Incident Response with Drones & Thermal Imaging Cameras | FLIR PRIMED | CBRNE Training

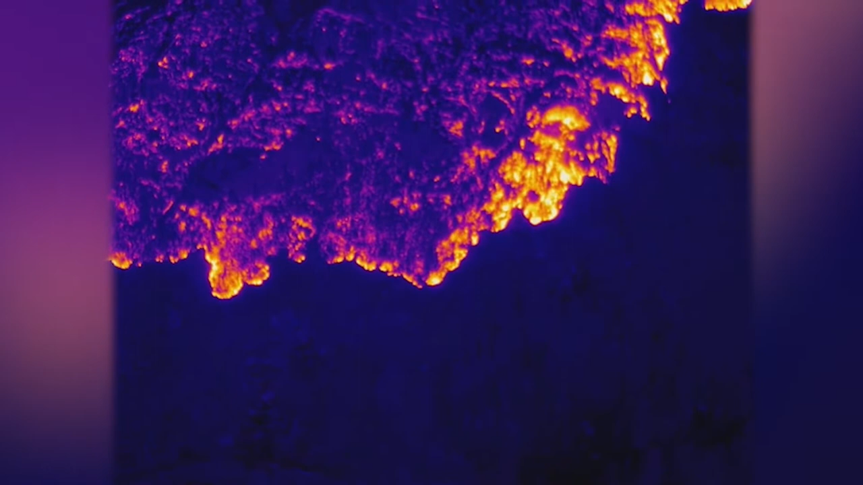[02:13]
with a FLIR mounted tick to be able to see through the smoke.
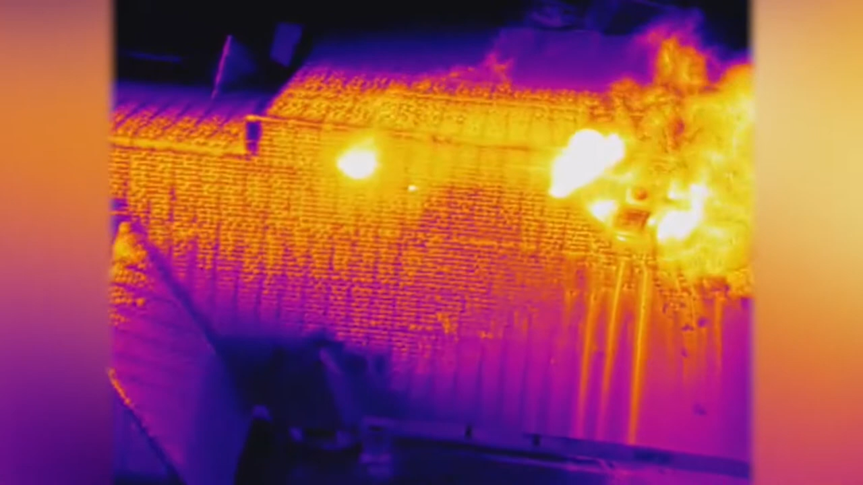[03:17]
having a drone up in the air that has a thermal imaging camera on it gives us that
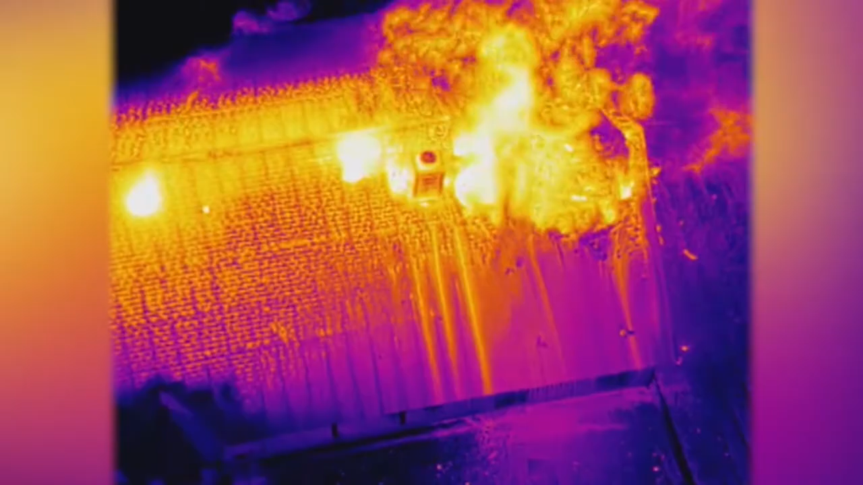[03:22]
situational picture